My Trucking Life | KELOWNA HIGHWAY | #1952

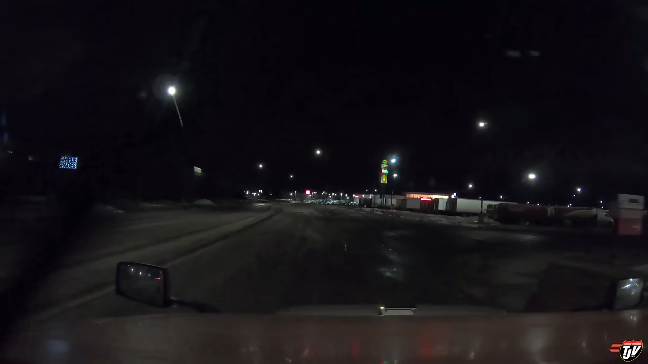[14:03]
On the right side, find J Travel Plaza number 785. See if we can find a parking spot here.